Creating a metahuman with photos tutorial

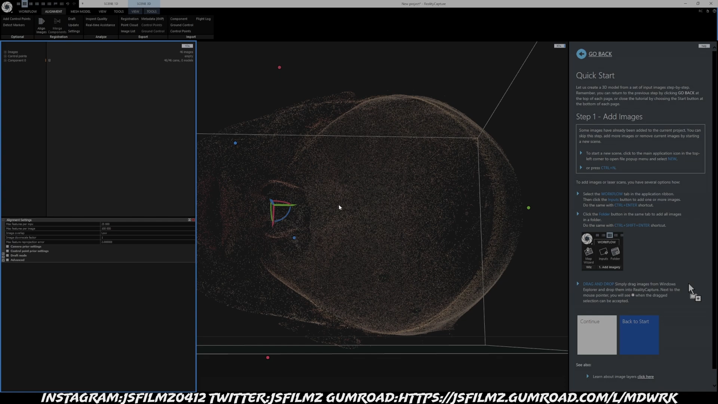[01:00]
i mean that would be super cool though we just kind of walk in there and get a 3d scan like 46 pictures and then you know convert ourselves into 3d so i just gave you all an idea for you all out there who's trying to make some money or start a new business go ahead and do that you know put those in malls 3d photo scan as soon as you right now this model is sideways but that's all right i'm going to bring this to blender anyway all right so i'm just going to make sure our actual reprojection box is good to go make sure
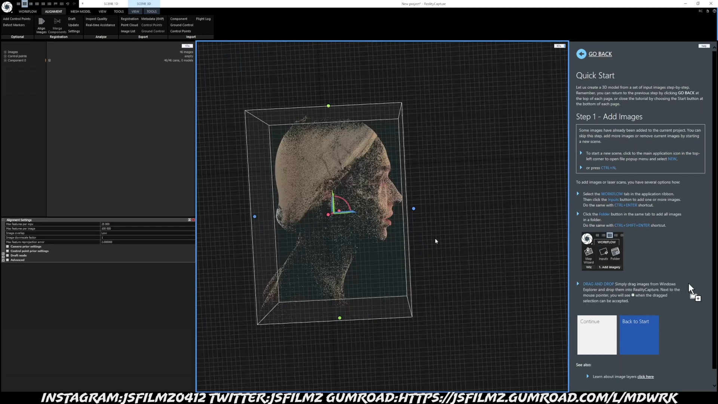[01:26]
that everything is covered as far as her head which is good looks like nothing is taking out too
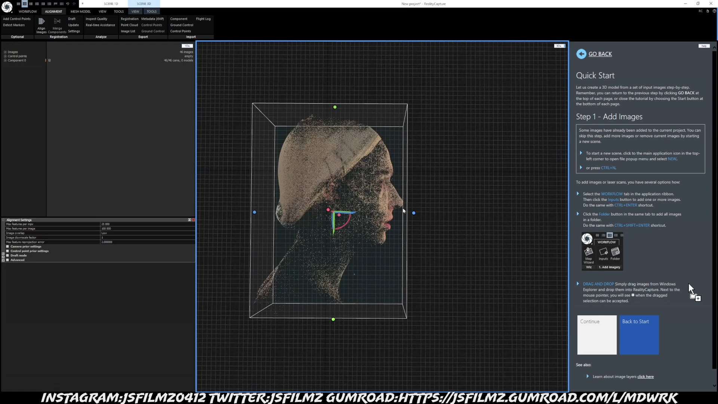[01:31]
much all right so i'll go ahead and bring it back here again oh by the way i forgot to mention on the right side right here there's a quick start guide that i'll actually walk you through step by step which is
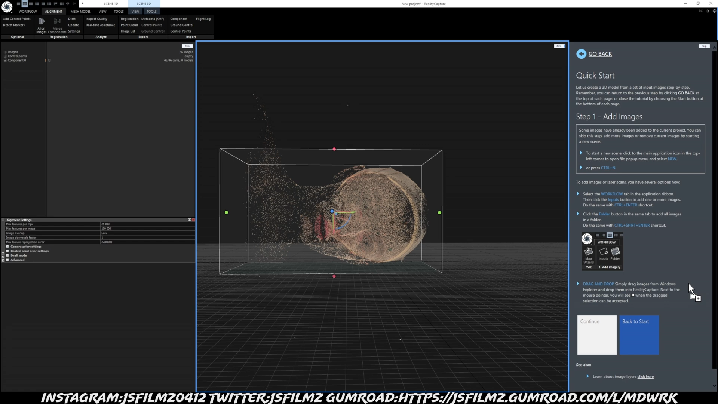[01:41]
really freaking brilliant so if i go right here go to quick start i'll continue on and it's going to teach you what to do step by step now obviously i have a couple of extra stuff but if you can follow along or you can just
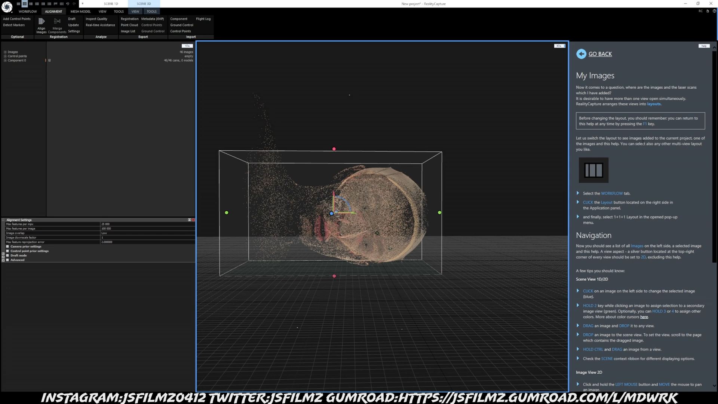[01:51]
read this here it's pretty cool now what i'm going to do next is go to workflow because i will now go ahead and calculate this i'll check this um i'll click this drop down and i'm going to do normal quality
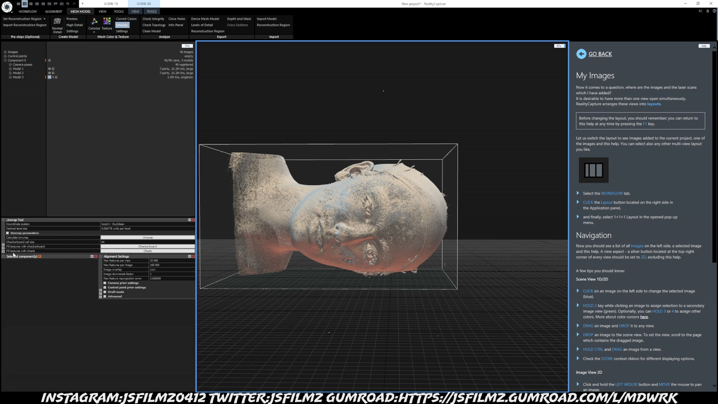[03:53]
changed it used to be called reconstruction i'm going to go ahead and click unwrap and let's see our unwrap settings here i think they were still good from last year unwrap everything is good all right so yeah i'm going to leave everything as default and i'm just going to click unwrap